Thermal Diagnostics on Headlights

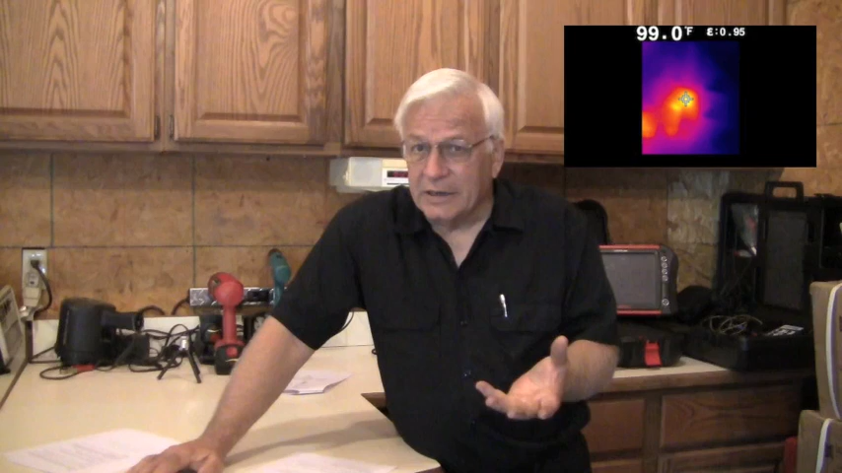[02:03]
On screen: spot 99.0°F
In this case it's 99 degrees. That's not so hot. Now let's keep in mind what the thermal imaging camera is reading. It is not reading temperature.
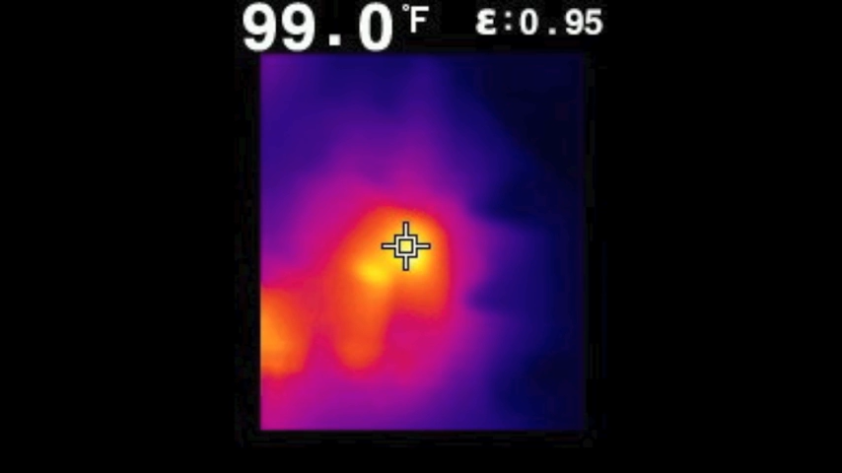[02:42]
On screen: spot 99.0°F
Just because it's bright yellow and red doesn't mean it's hot. Let's move on. So to me the fuse for the headlights does have current running through it as it should but at only 99 degrees. I don't think that's our problem.
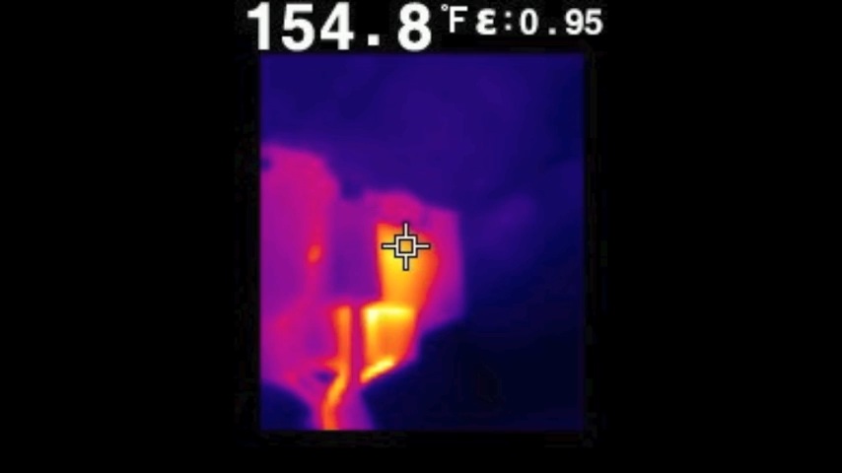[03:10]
On screen: spot 154.8°F
Here's another view of the switch with it dismounted but still turned on. The temperature is 157 degrees. In this picture I unplugged the switch from the harness and immediately viewed it with a thermal camera.
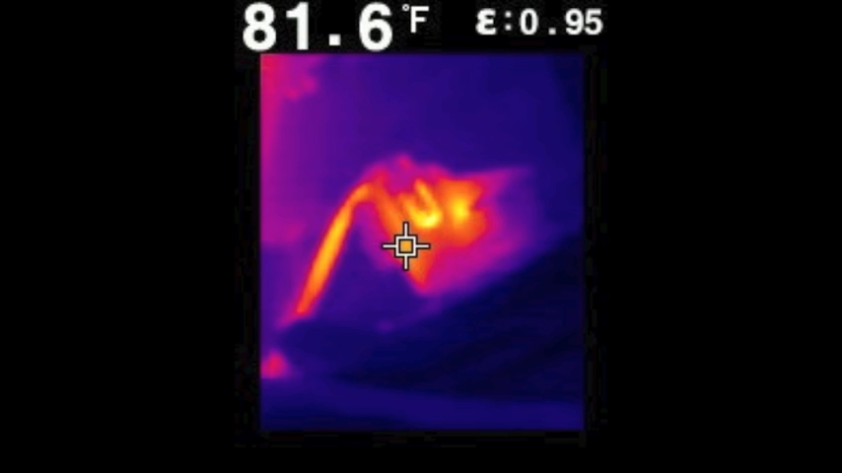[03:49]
On screen: spot 81.6°F
Now in this picture I have the old switch on the left not
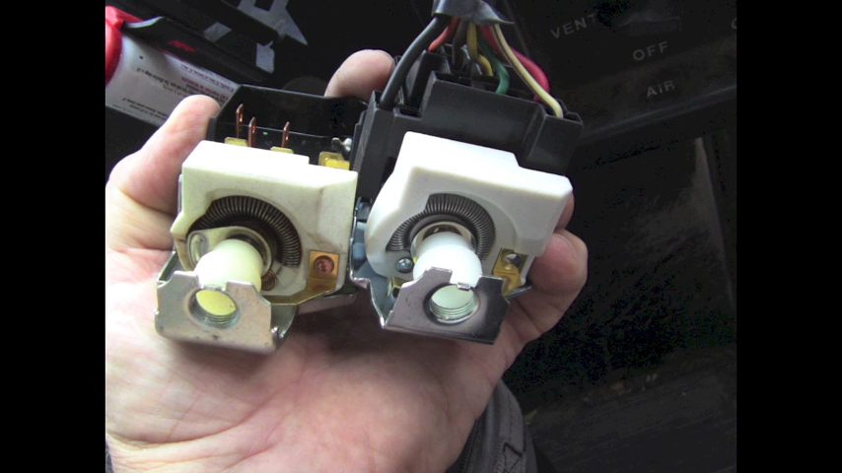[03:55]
even plugged into the harness and the new switch on the right plugged in and the headlights have been on for several minutes. You can see that the old switch is still 101 degrees even after being unplugged for a while. Look at the target where the temperature was actually calculated.
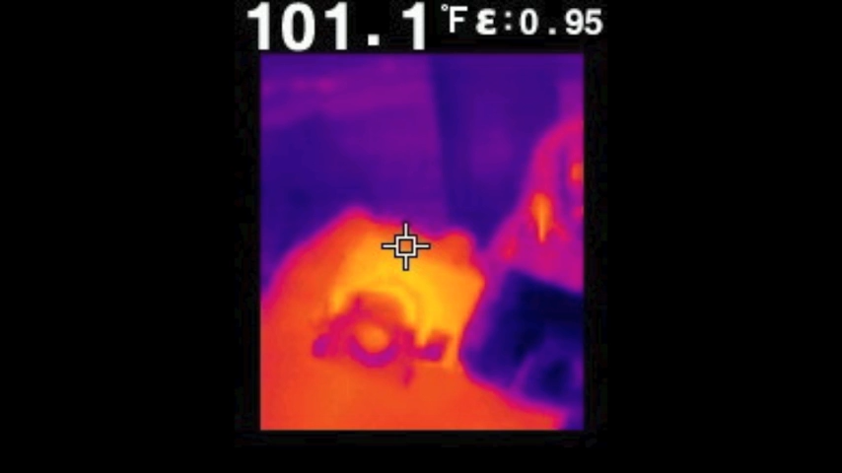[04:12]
On screen: spot 101.1°F
The new switch plugged in with the headlights on is considerably cooler. Now look close at the pictures. You can see my hand at the bottom and it's warm. The new switch on the right itself is not warm but remember it is plugged in. You can see the wire harness behind it and it's warm but not hot. The headlights are on.
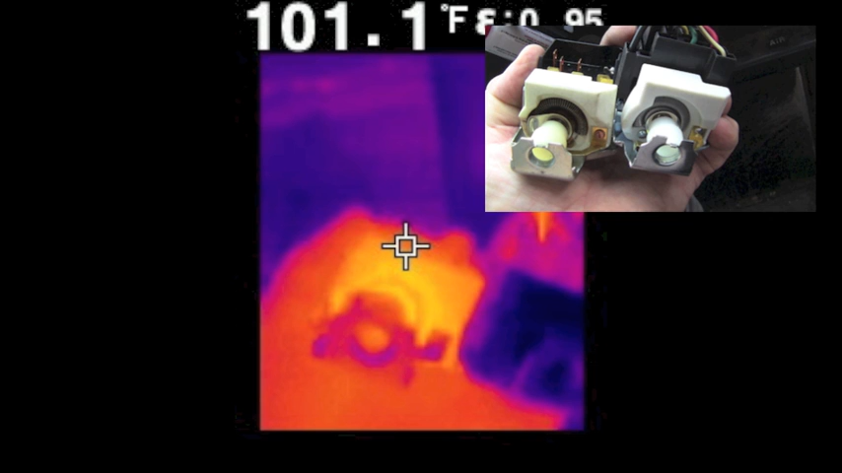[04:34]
On screen: spot 101.1°F
The body of the switch itself is actually dissipating the heat as it is supposed to. So my last tip is this. It's comparative analysis.